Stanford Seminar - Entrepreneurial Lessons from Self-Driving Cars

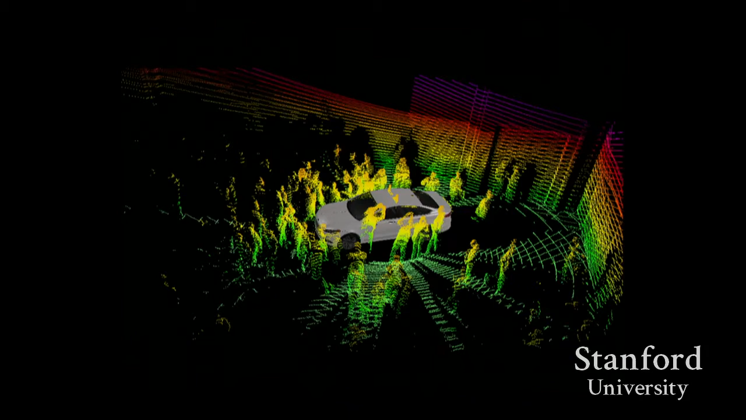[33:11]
As I look at automated vehicles, and I look at the way that they sense the world. A lot of automated vehicles will use laser scanners to sense the world. Anything very close to the laser scanner is seen in a lot of detail. As it starts to get further away, the laser scanner has much less detail. It may only get a couple of reflections, so I have some idea that an object is there, but I don't see it very clearly.